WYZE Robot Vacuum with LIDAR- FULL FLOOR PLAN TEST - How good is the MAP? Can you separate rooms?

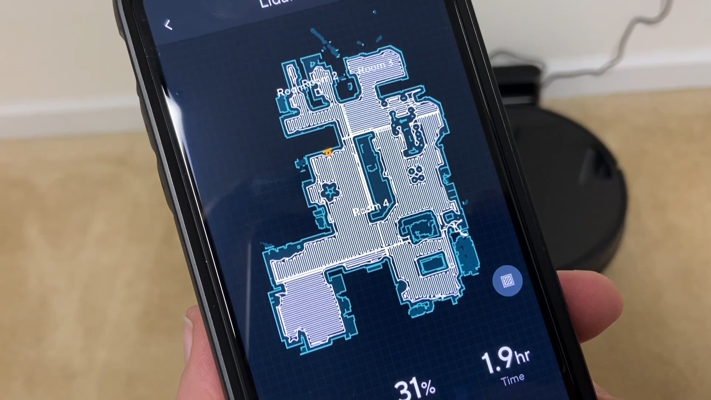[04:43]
so there's the map of my house this is the first time i'm looking at any of this so we'll be looking at it together let's see i say this thing is very very very accurate as far as the map
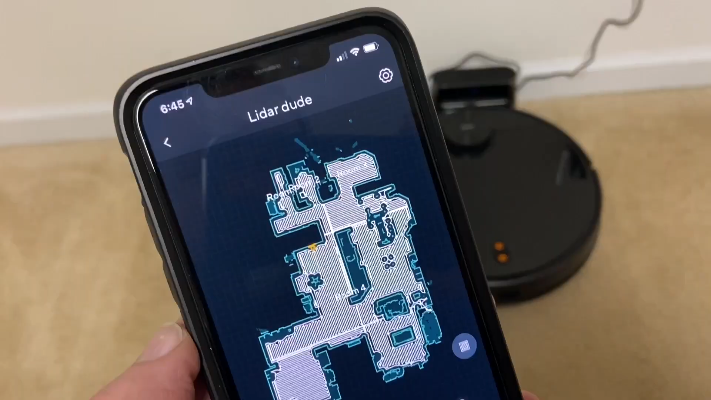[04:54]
as you can see that star there that's actually my computer chair those four circles there that's the
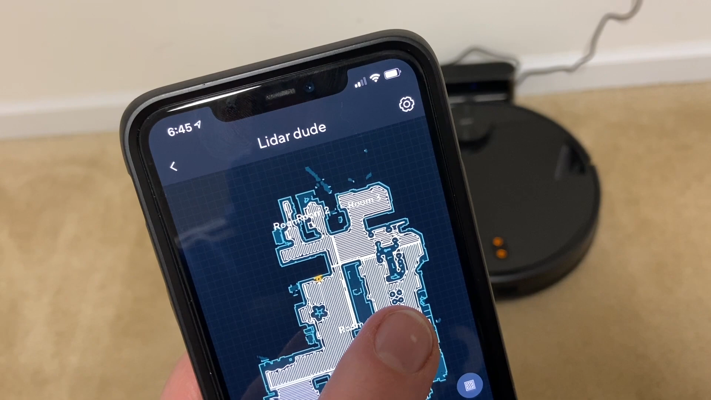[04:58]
dining chair that i set out and
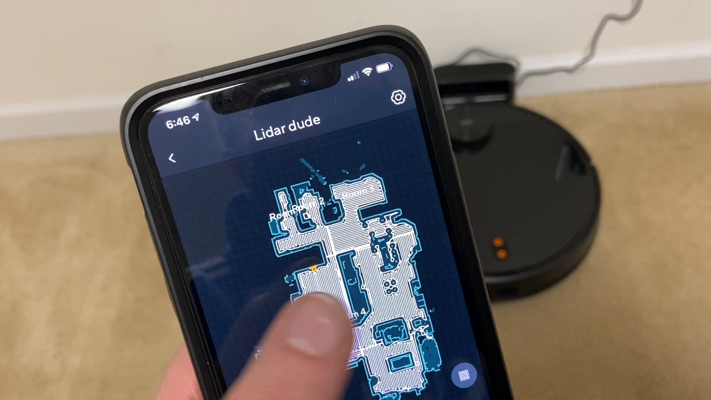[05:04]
yeah this is what's so amazing about lidar this is a great representation of my
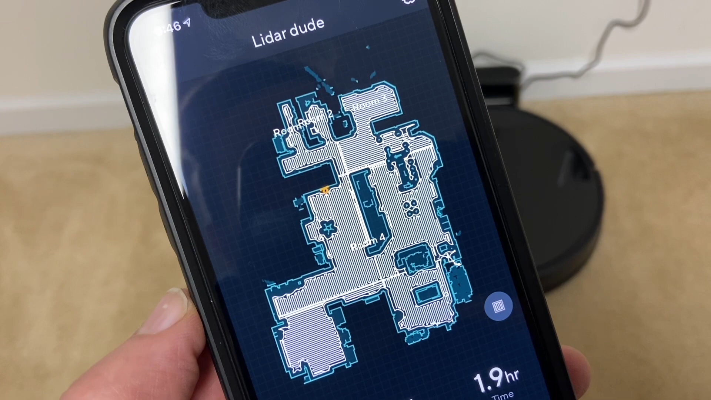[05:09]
house you can even see until here those are my couches and that is a coffee table
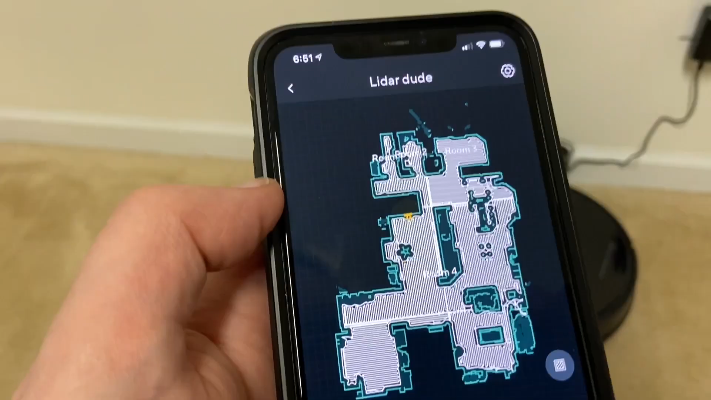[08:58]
see this is it's it's not good at all so as you can see on this map it separates them into four different rooms and
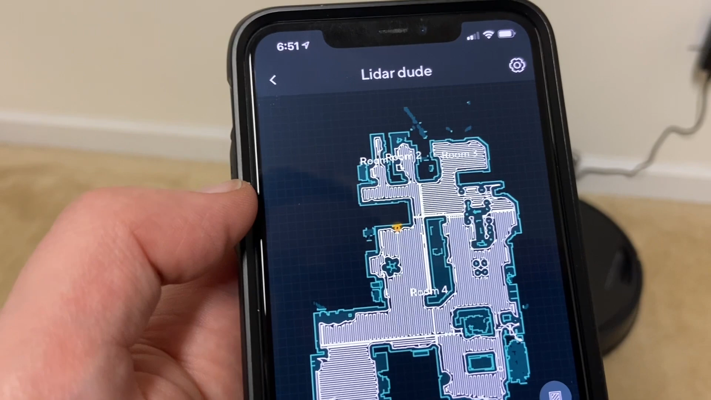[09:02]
it's really not very good you have room one and two there if you want to call
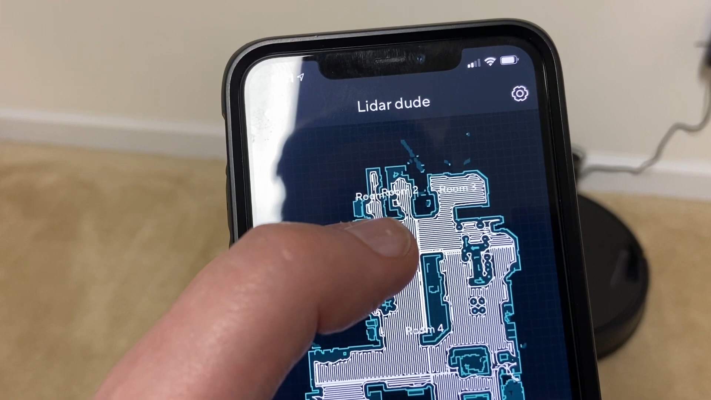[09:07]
those rooms room three is kind of my kitchen and then it's calling room
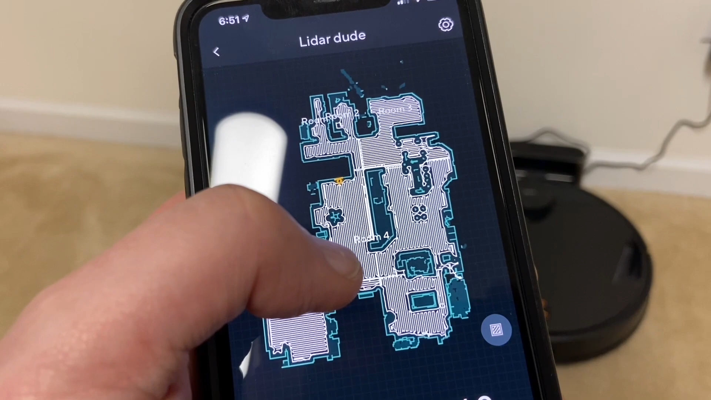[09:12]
four the entire rest of my house so what i would like to be able to do is separate
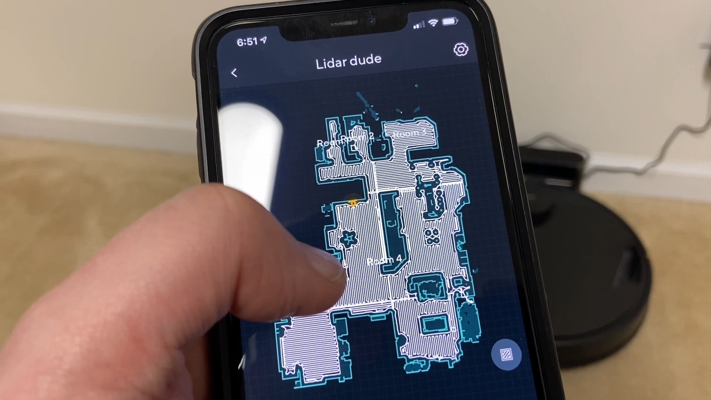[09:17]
living room here dining room kitchen
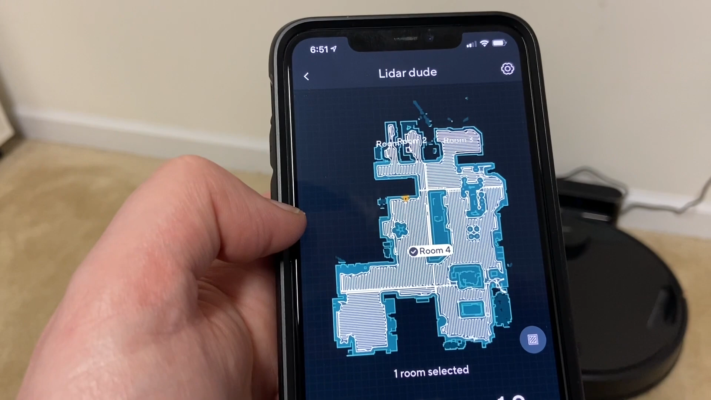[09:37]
click room four now i can go tell it to clean only room four but that's going to clean
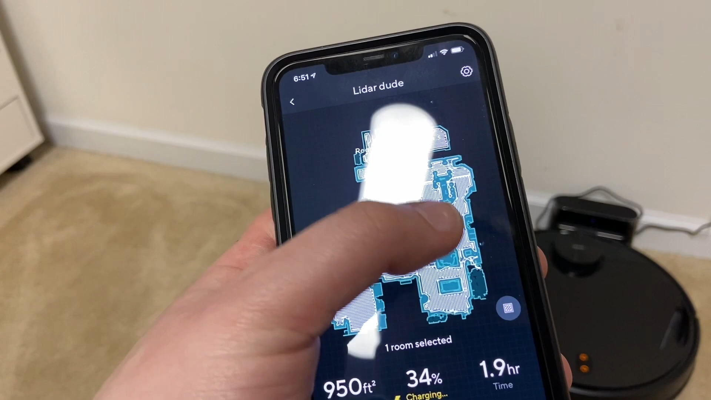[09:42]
this entire section i can click room one or two whatever but
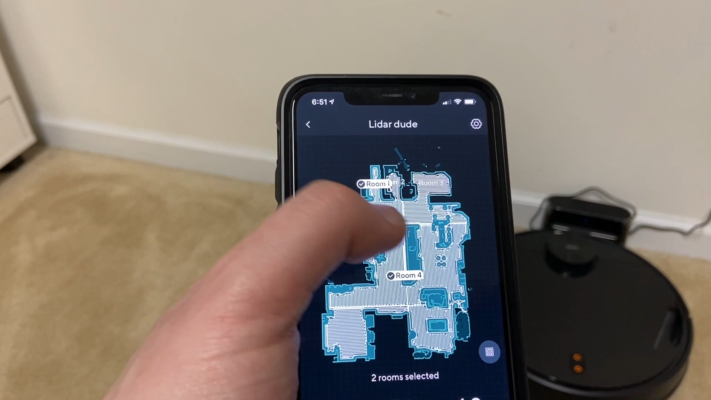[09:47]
it will literally only clean that little room so not a very good app overall i'm not very happy with that
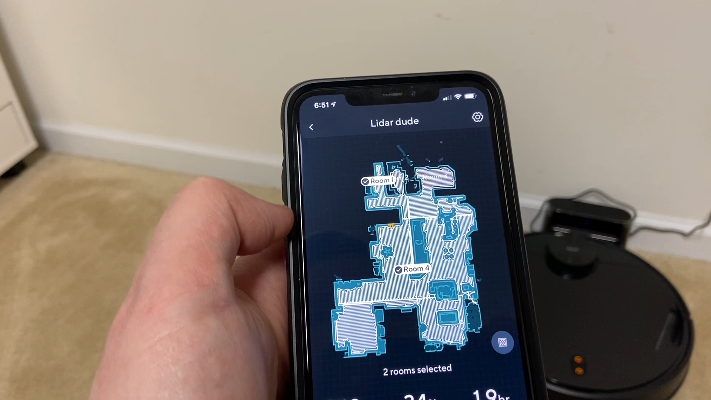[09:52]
you can do virtual walls which is essentially no-go zones